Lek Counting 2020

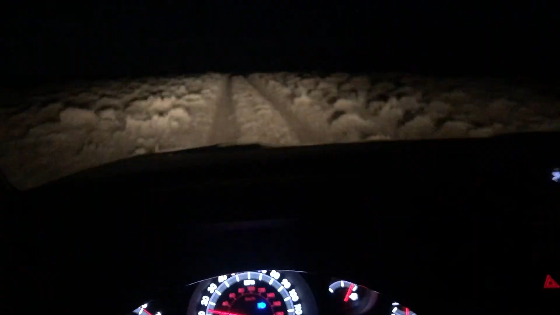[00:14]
You must arrive at the lex early so that you can get a good count before the golden eagles appear and flush all the grouse off the lex.
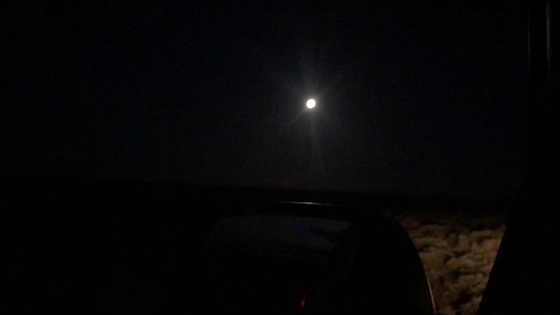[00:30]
I'm going to be checking the lex this morning after having pretty much a full moon all night, which means the grouse will have been strutting all night long.
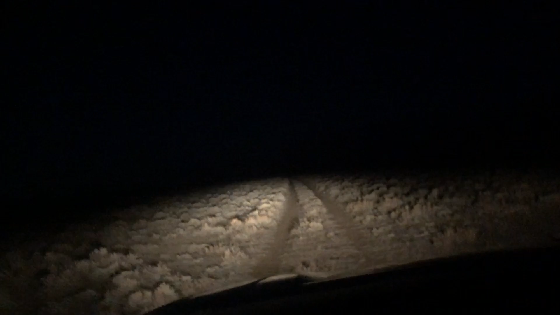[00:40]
Hard to say if there will be many birds on the lex this morning. It's better to count them when we don't have a full moon, but I have to do what I've got to do.